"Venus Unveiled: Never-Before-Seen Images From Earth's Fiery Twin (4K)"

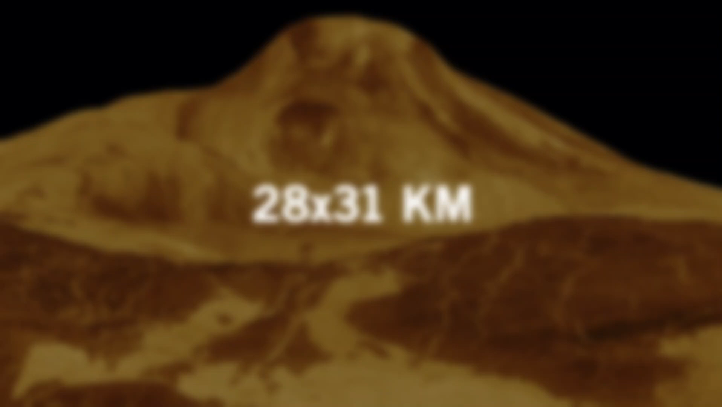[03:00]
It has an altitude of eight kilometers above the main radius of the planet and a caldera with a diameter of 28 by 31 kilometers.
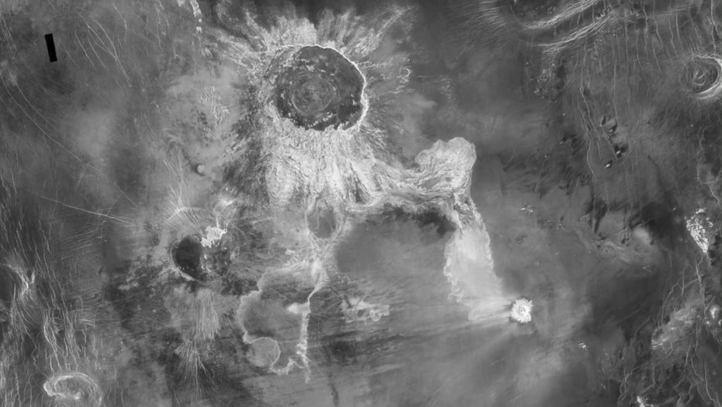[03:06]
Inside the caldera are at least five other smaller collapse craters with a diameter of 10 kilometers.
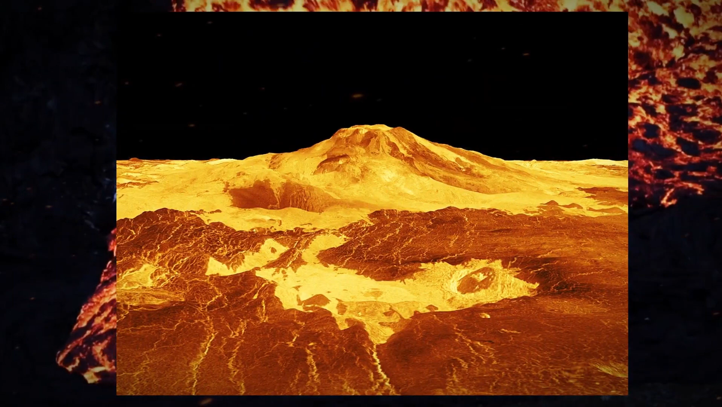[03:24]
It shows signs of lava flow from the craters.
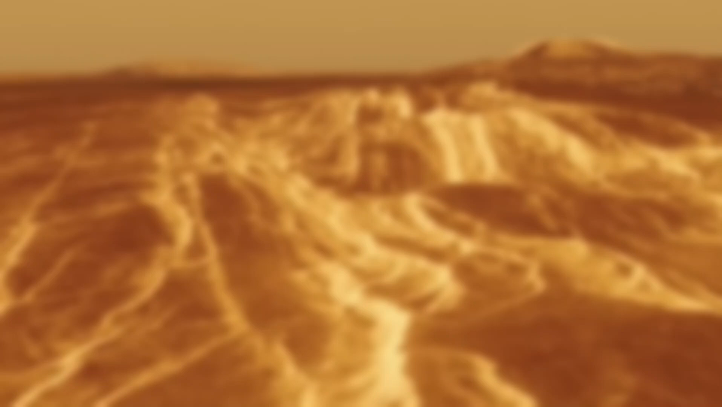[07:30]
There are many regions where these lines can be seen, and one of the best known is Alpha Regio.